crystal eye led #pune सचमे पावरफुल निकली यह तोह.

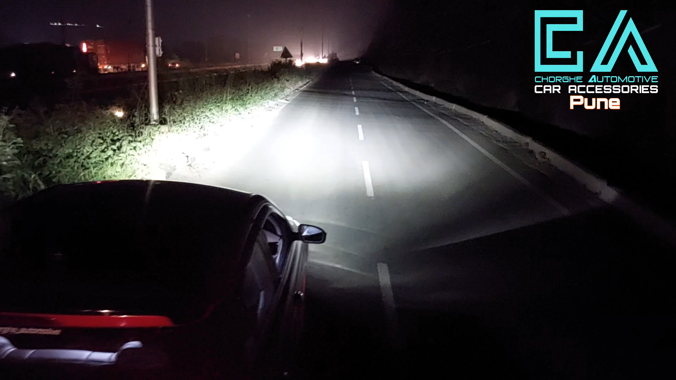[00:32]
उसके साथ on करने पर आप अभी देख सकते है ये है हमारी low beam का response Crystal eye LED का low beam है light का spread आप check out कर लो बहुत ही अच्छा spread इससे मिल रहा है
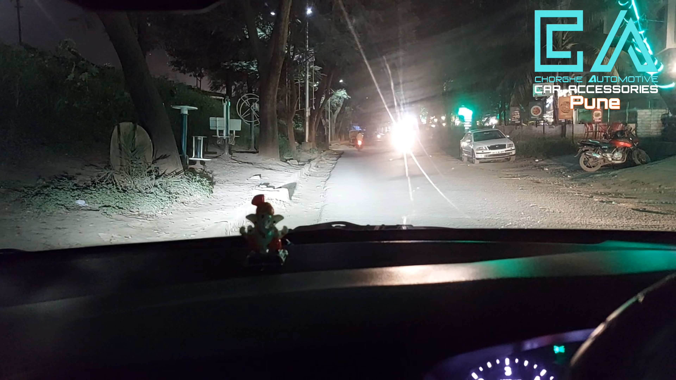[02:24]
सकते हैं थोड़ा से रोड के साइड में आये हैं तो थोड़ा सा traffic है normal है पर street light condition भी है तो आपको यह पता चलेगा कि जो normal city
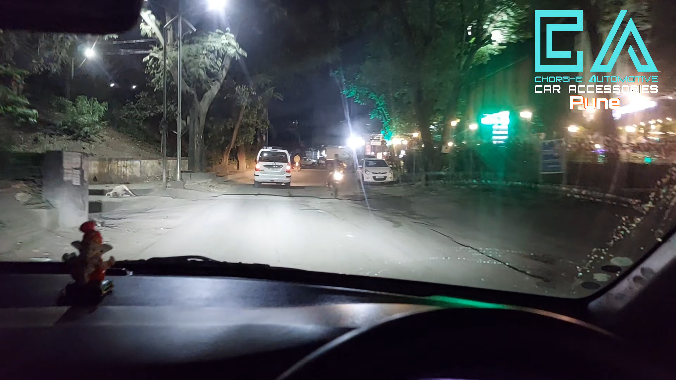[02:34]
में चलते हैं तब आपको किस तरह से light का जो फ्रो मिलने वाला है तो अभी low beam है आप चेक आउट
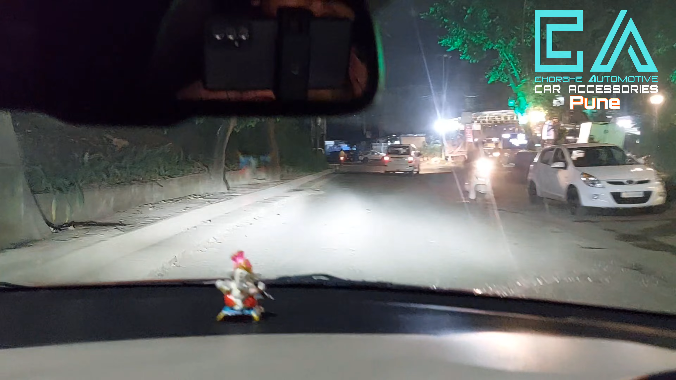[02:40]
कर सकते हैं street light भी बहुत ही अच्छी है आपर तो आप चेक आउट कर सकते हैं अभी मैंने बंद
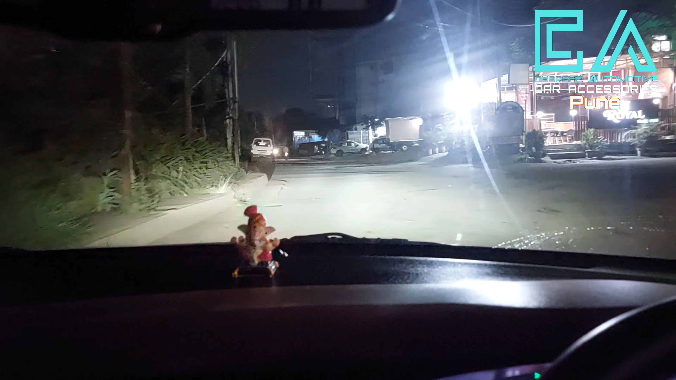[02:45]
कर दिया उसके साथ on करने पर आप देख सकते है light का बहुत ही अच्छी तरह से फेल रही है तो basically consider